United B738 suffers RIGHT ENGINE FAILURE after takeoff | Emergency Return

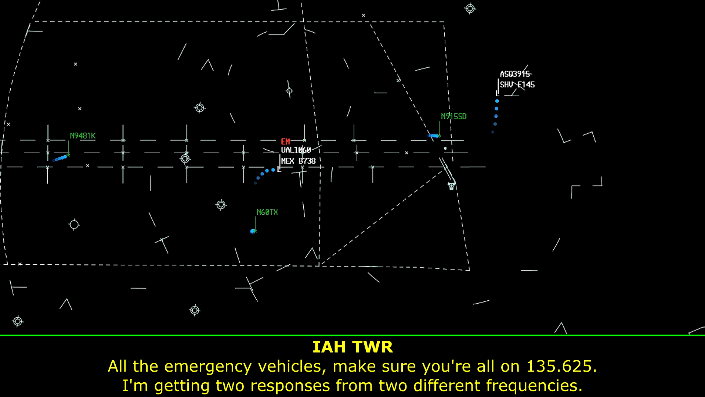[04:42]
If United 1060, make sure you have the equipment standing by for us, please.
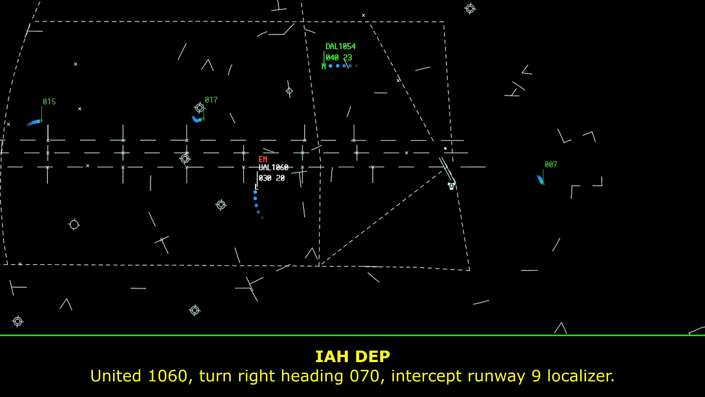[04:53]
United 1060, turn right heading 070, intercept runway 9er, localized. 9 localized, United 1060. United 1060, 3 miles from Say No.
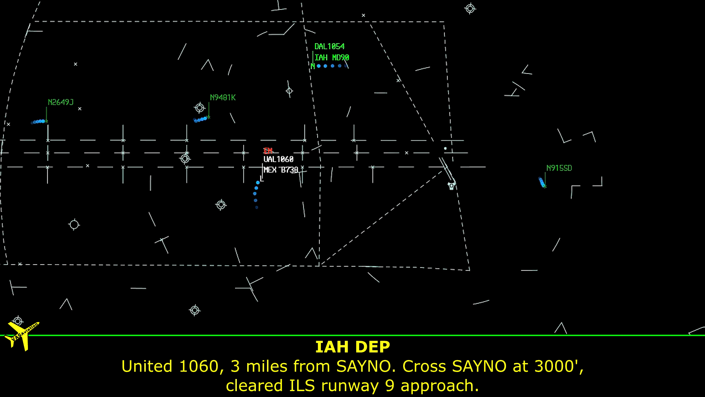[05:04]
South Say No, 3,000, cleared out less runway 9er.
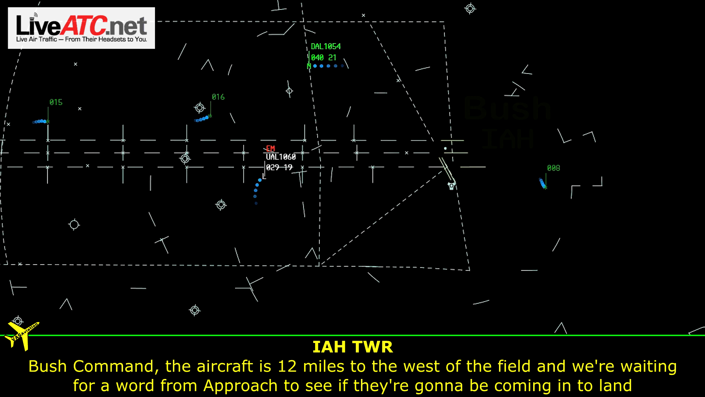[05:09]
Okay, Bush Command, the aircraft is 12 miles to the west of the field, and we're waiting for word from approach to see if they're going to be coming in to land or do another circle around.
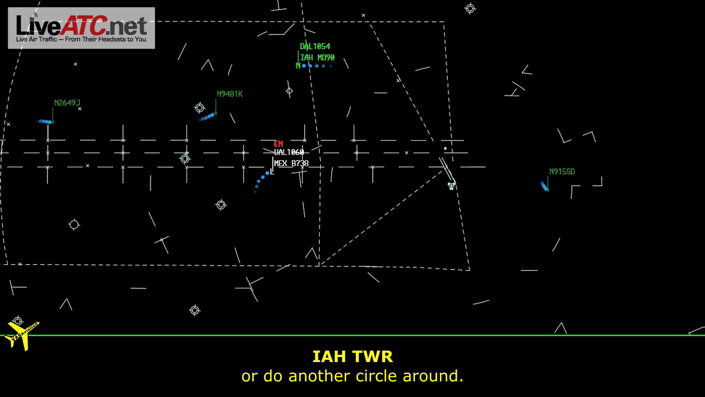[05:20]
135.62, 3562 is there.
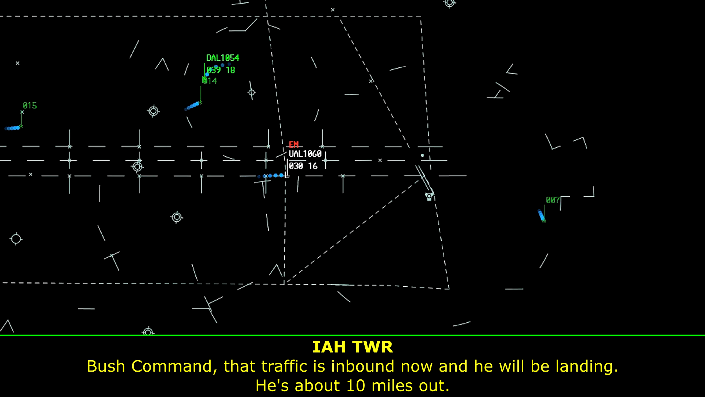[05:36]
And Bush Command, that traffic is inbound now, and he will be landing. It's about 10 miles out. Bush Command, the emergency aircraft is on a 6-mile final.